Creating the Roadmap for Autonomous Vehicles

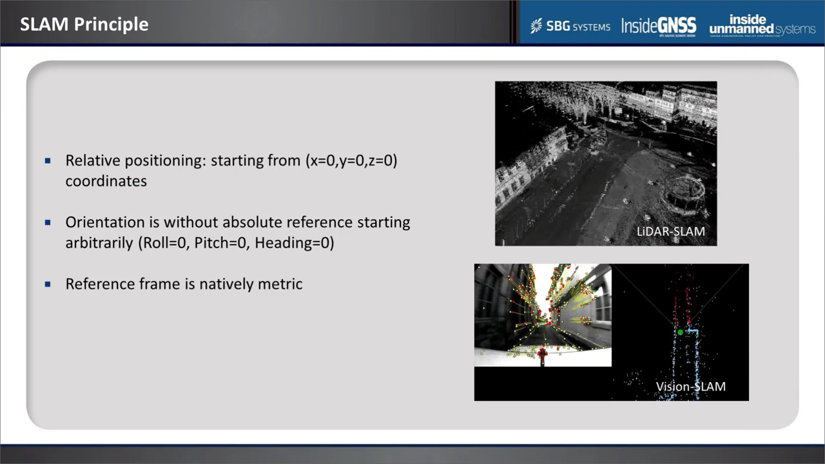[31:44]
So it's actually more visible in the second one for the vision SLAM because the camera display the landmarks that are exploited to deduce the movement.